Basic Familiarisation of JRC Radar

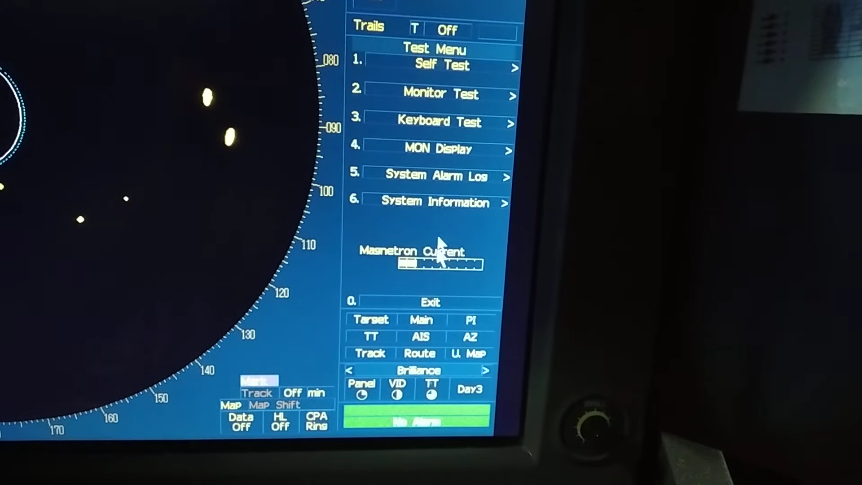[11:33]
actually performance monitor is important you have to check in each and every watch and log it down so first go in test menu and after that
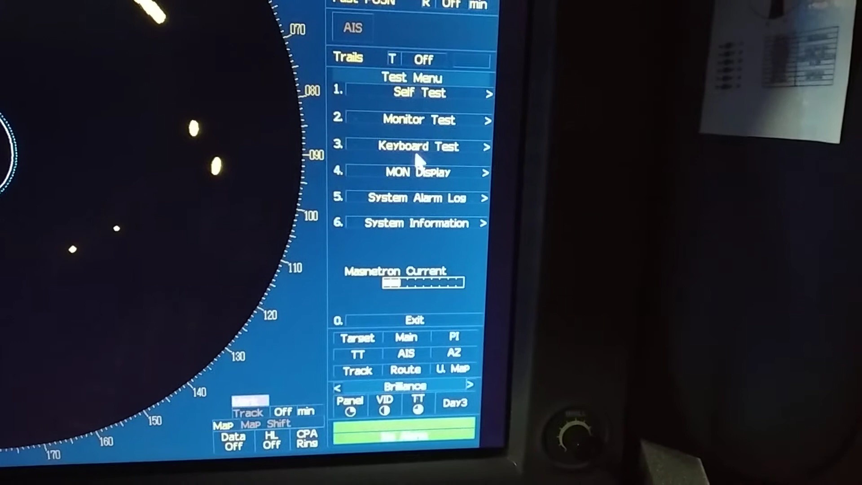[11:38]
go in monitor display so as you can see
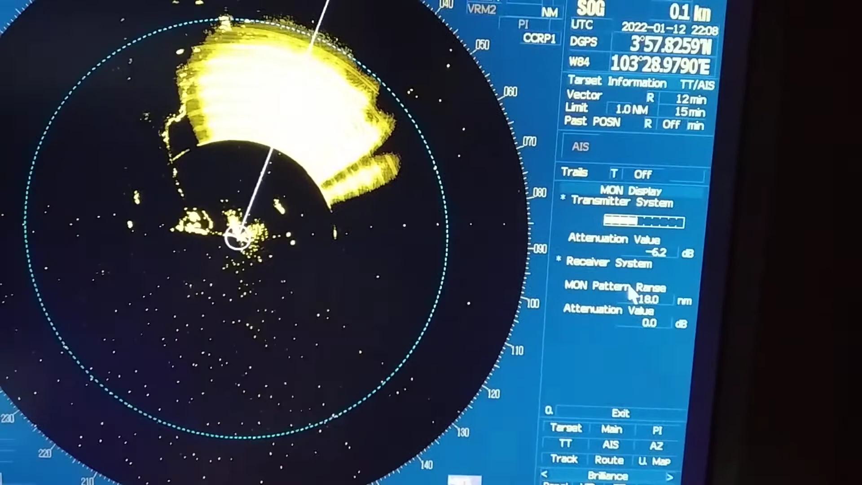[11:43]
the screen is changed now and you can
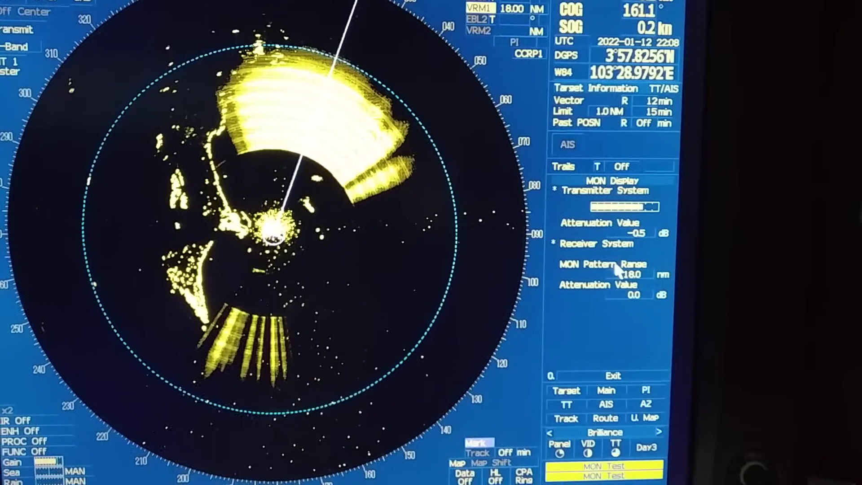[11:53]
you can write the value of the performance monitor by increasing or decreasing the VRM so in my next video I will be explain one by one feature in details how to do it so I am telling you right now in basic features so you can test the performance monitor from this menu so
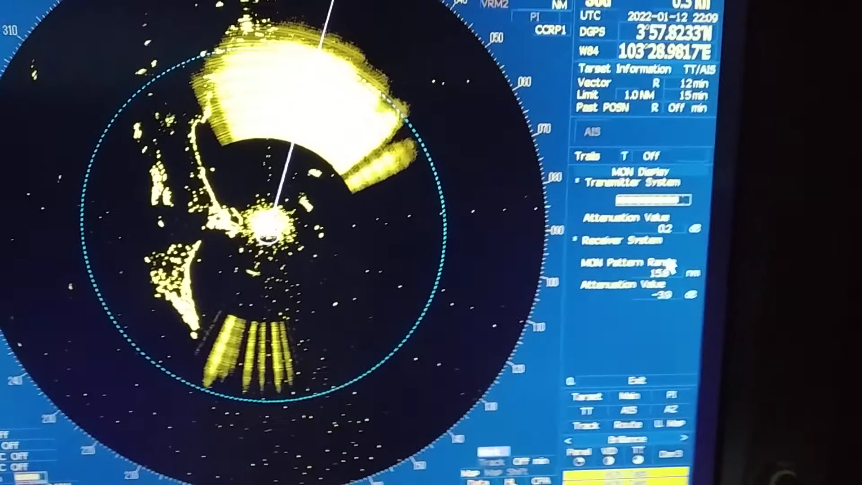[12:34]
actually performance monitor value is the standard value which you get from your manual so I will be exiting from here okay so so guys next PI parallel indexing so parallel indexing so parallel indexing is generally used for to check your your
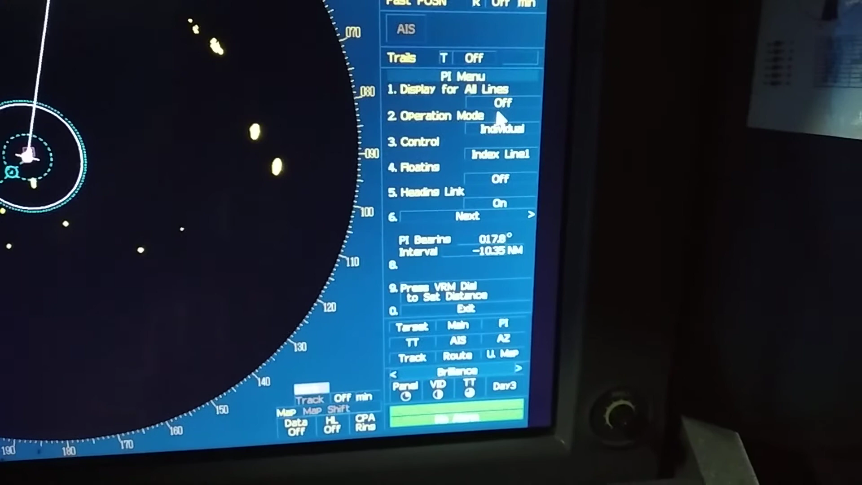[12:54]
position that you are on correct track so once you on it you have to change the bearing
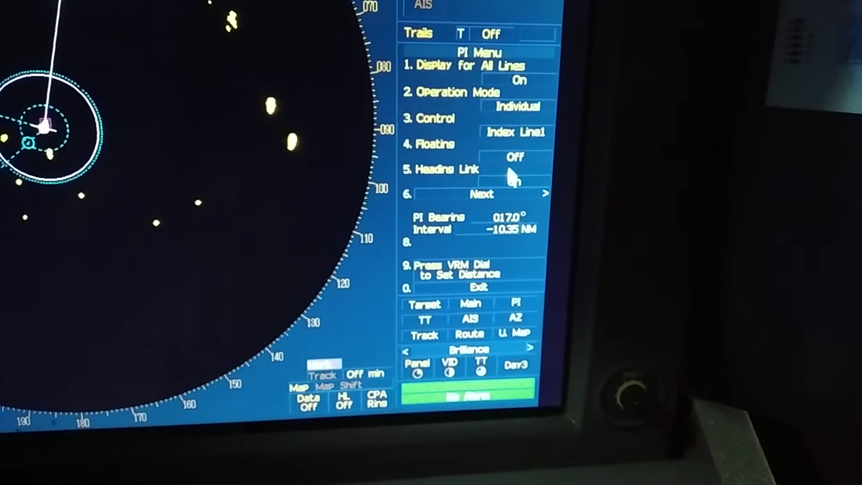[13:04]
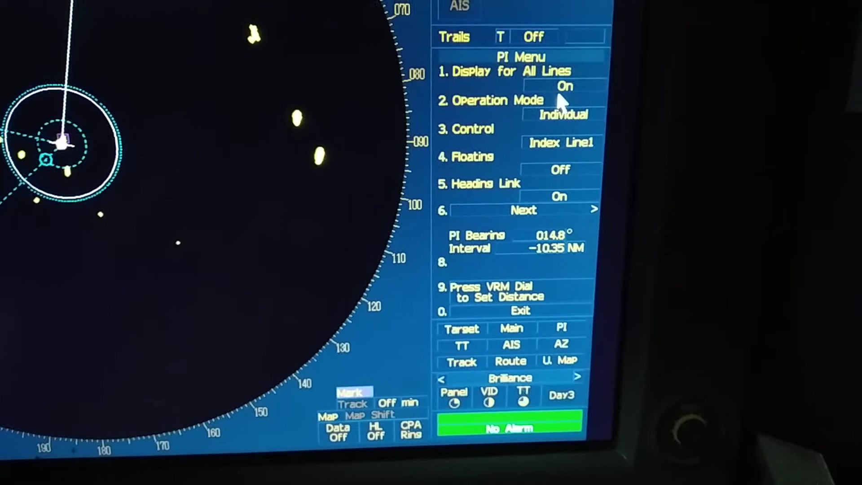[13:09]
indexing and range and range so as you can see parallel indexing
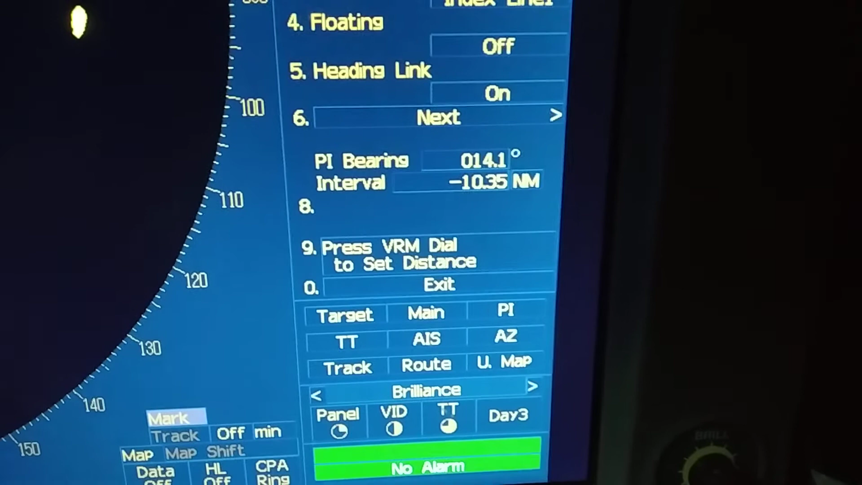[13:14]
bearing and range you can change from here okay
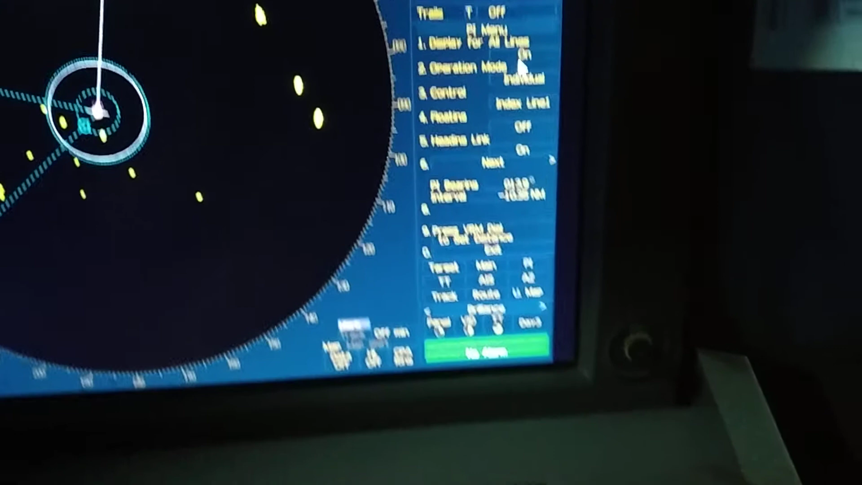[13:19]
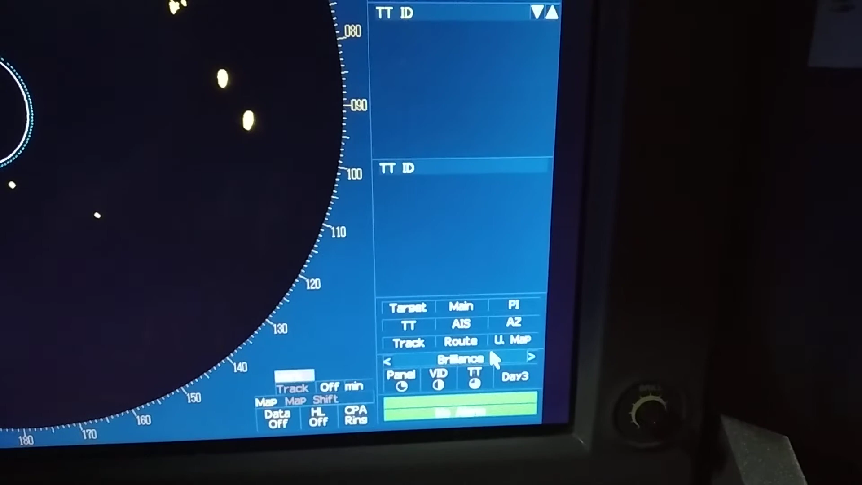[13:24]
next azimuth as you can see once
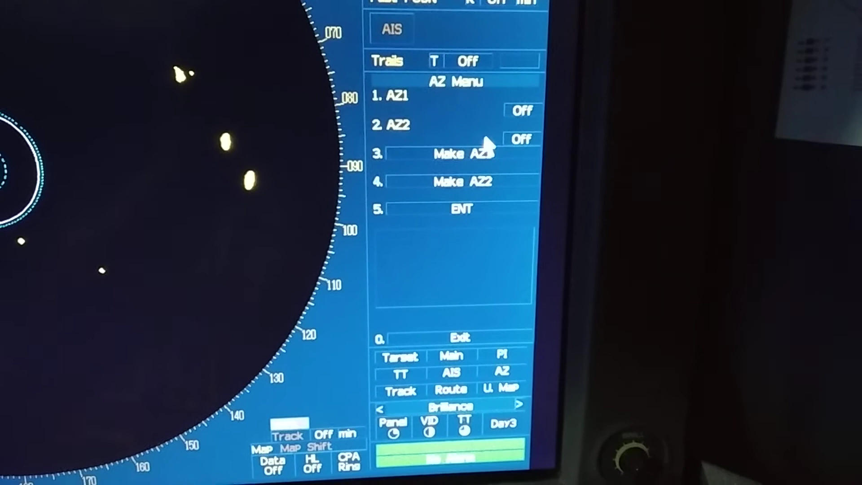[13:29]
you switch it all so whichever target comes under the sector it will give automatic alarm as you can see it will give automatic alarm as you can see okay guys you can see
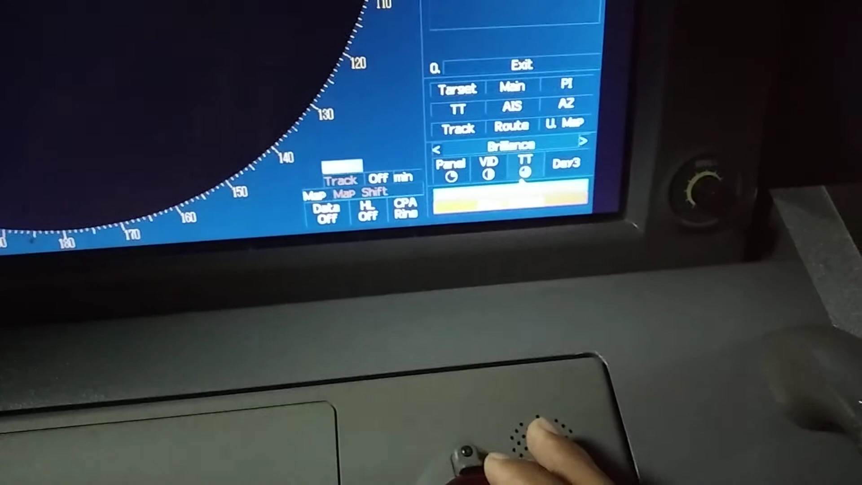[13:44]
new target detected
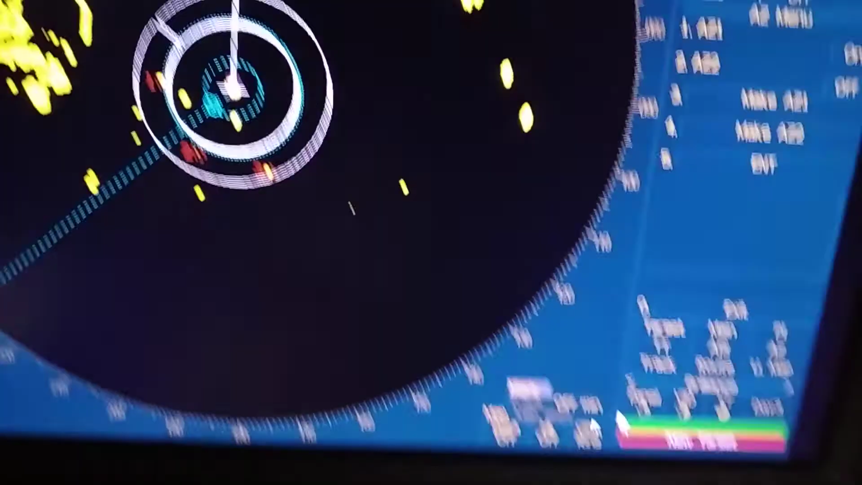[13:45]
whichever target come inside it will give alarm so generally I use it during drifting so you can change the you can change the ring by putting the cursor and press it down and move as per your requirement so let me tell you you
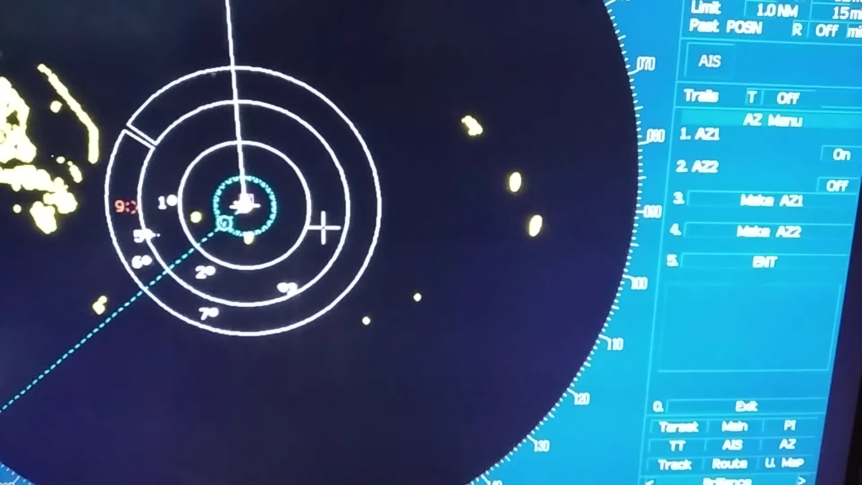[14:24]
can see this circle in the outer circle whichever is target come this will give alarm once target inside of this circle it won't give alarm so guys this was the basic features so next time I will tell you in details what are the important features thank you so much guys to watch my video completely and next time I will be present with another new topic